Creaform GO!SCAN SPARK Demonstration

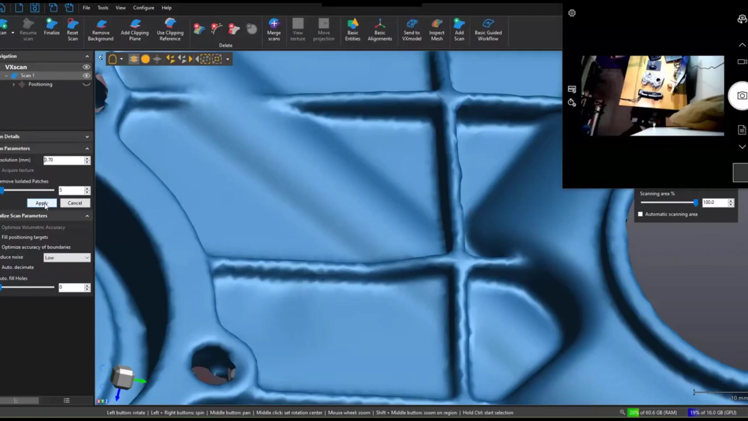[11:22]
measurement rate highest or finest resolution and that data is saved and then processed using whatever resolution size you've assigned so if you don't like the resolution you've gotten you can always go back and increase that in secondary
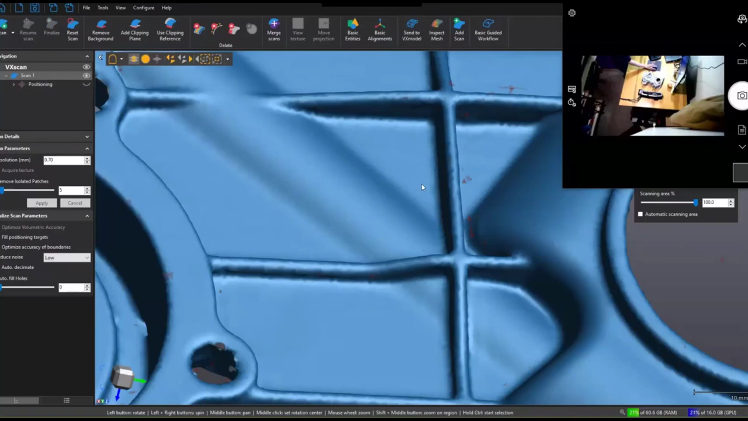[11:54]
we can see those ribs are now looking a whole lot smoother and we're not having that kind of artifacting we were before
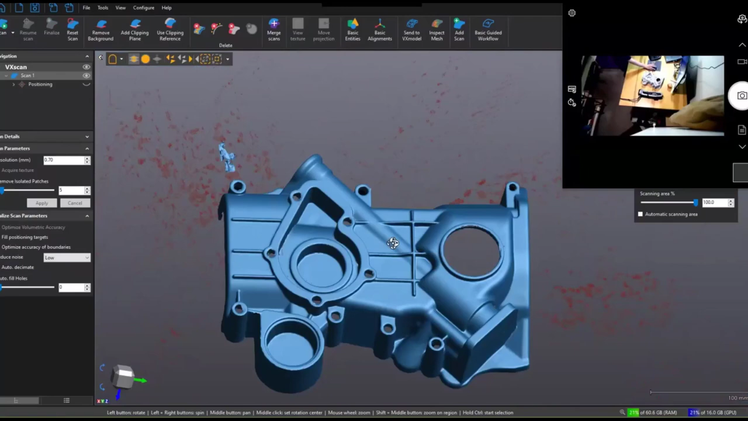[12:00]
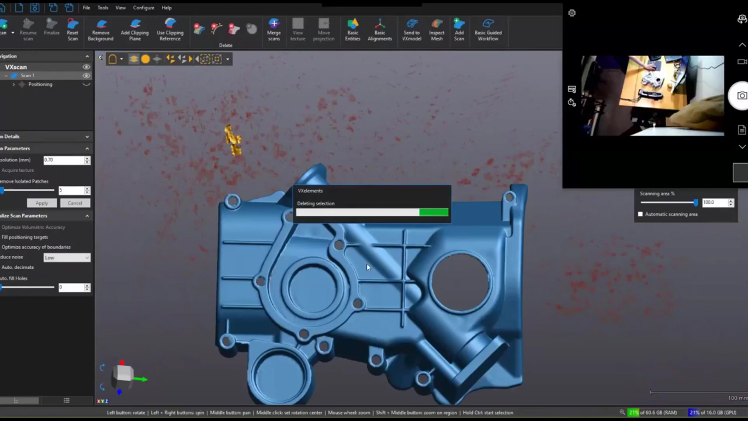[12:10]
then we have a a nice scan of the top surface of this part
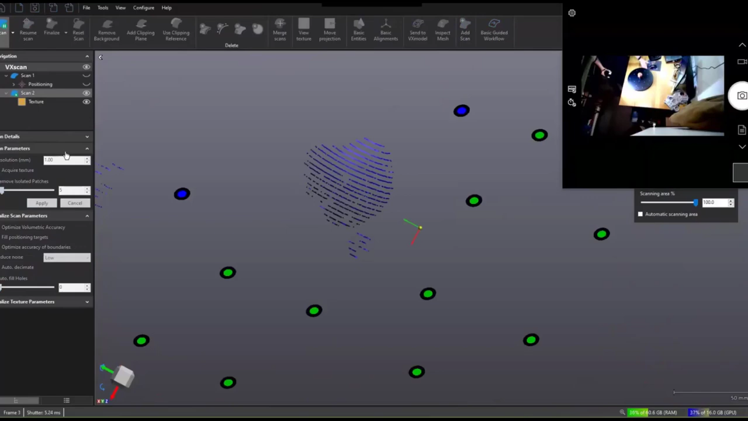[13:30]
we actually get a full color scan
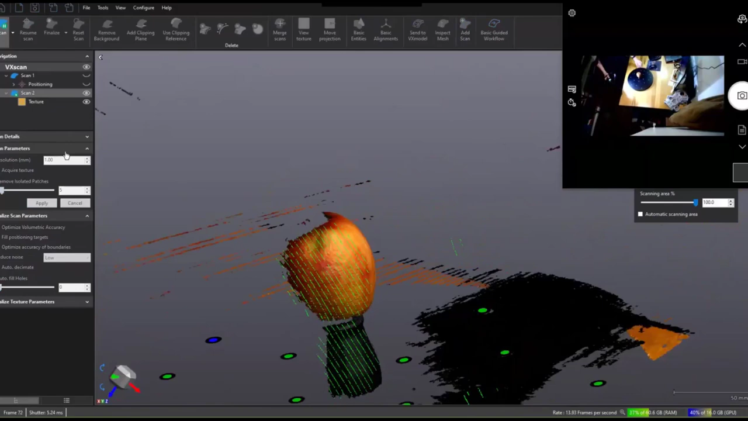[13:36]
the scanner or of the apple
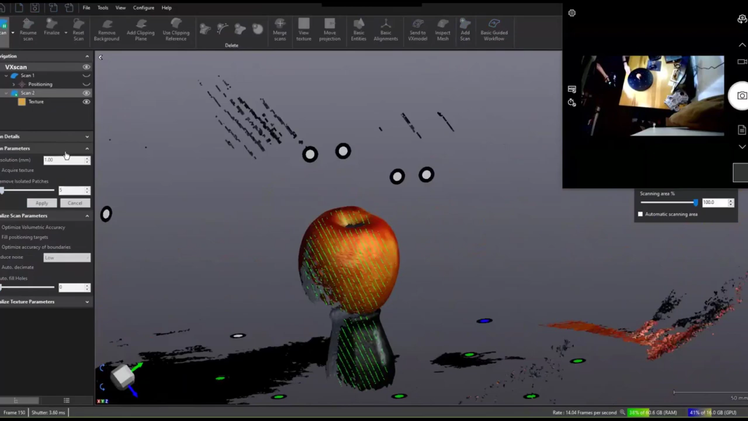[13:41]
so now this scanner will pick up color at uh in 24 bit at up to
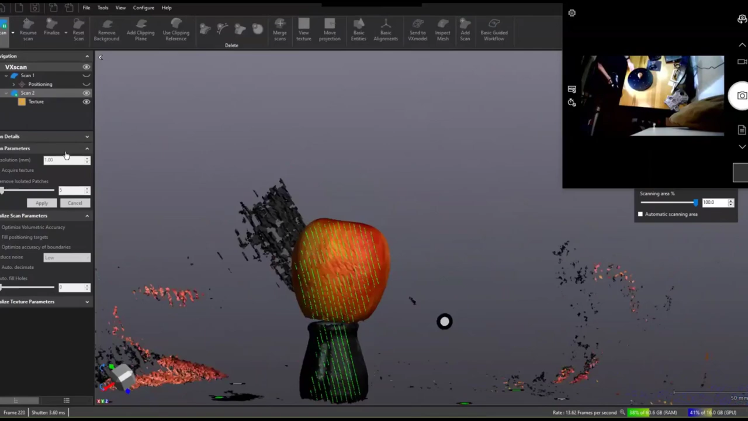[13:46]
200 dpi so very powerful in terms of color recognition
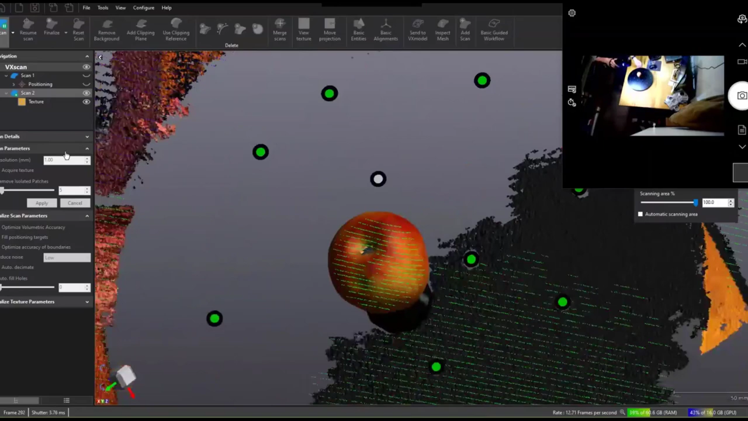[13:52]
just that quick we have a full
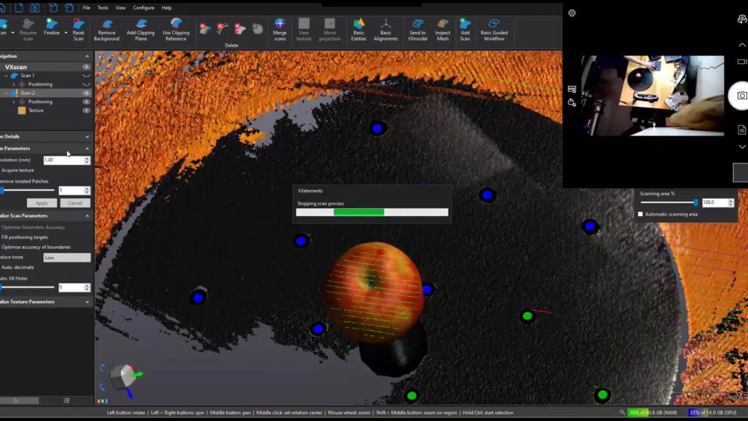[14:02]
apple as well as part of my table and turntable
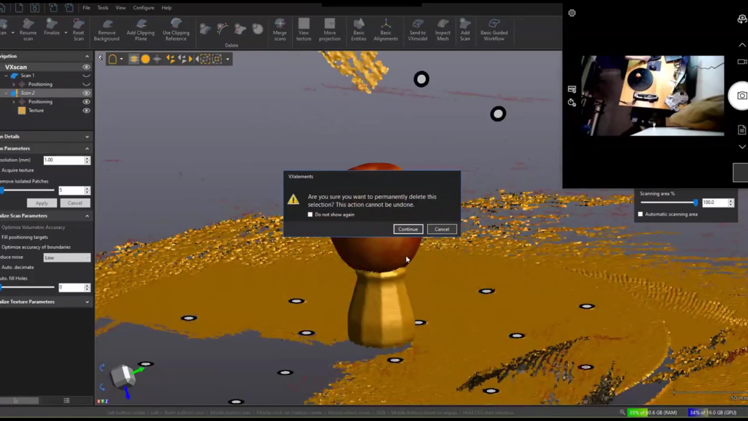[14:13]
again filter out what we don't care about
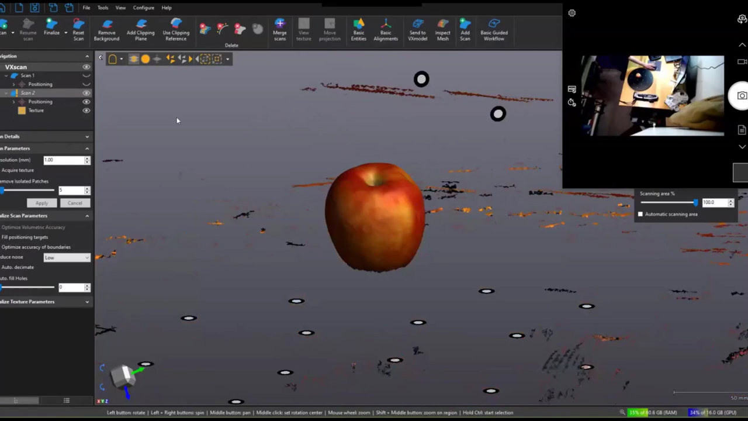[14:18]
and then we can finalize our surface
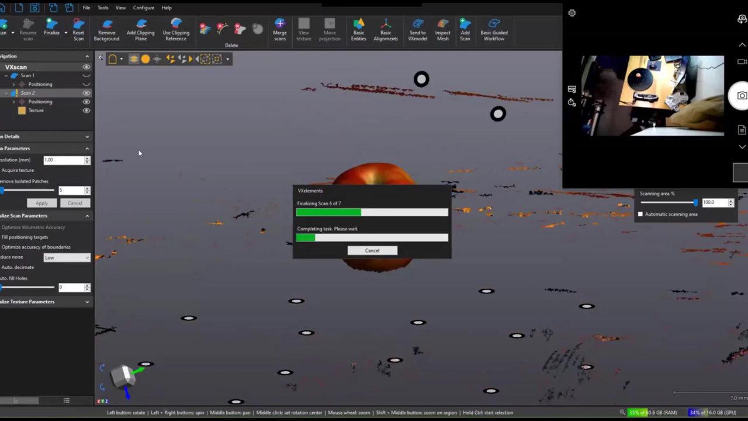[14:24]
so if you're working on any kind of reconstruction or reproduction of a part uh trying to make prototype models in full color for user testing things like that this can be a great way of capturing